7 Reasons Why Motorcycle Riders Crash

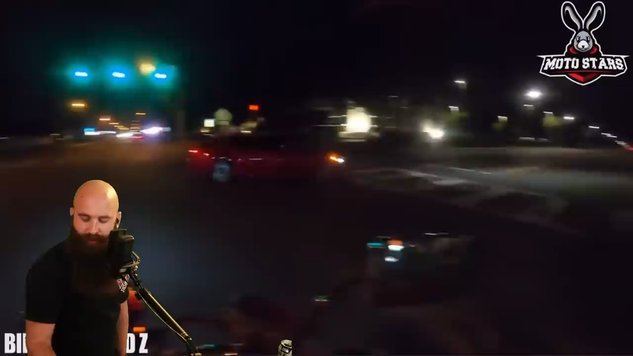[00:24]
Good job with the progressive braking. Did a good job with his planning.
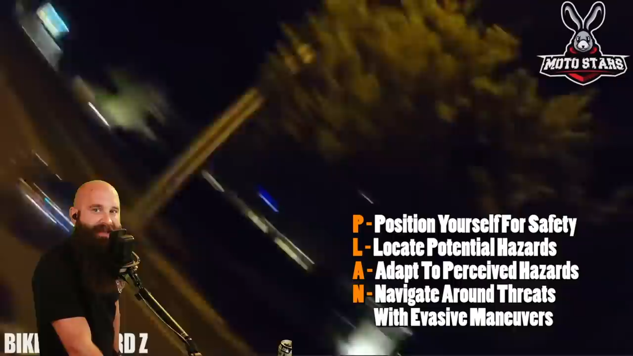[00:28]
He located that hazard, and we're moving on with our day. How did he film that?
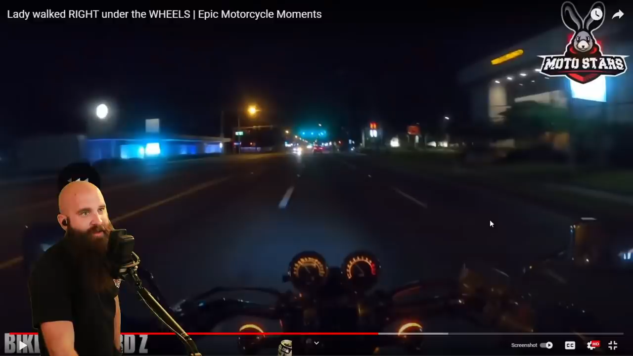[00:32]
His head was like all over the place. So we're gonna go through here. Now, this is an automatic orange stage. We need to be paying attention to this, okay? It's an intersection. We need to be prepped and ready for anything that could be happening. So we're gonna get through here. He applied good progressive brake pressure to allow that person through.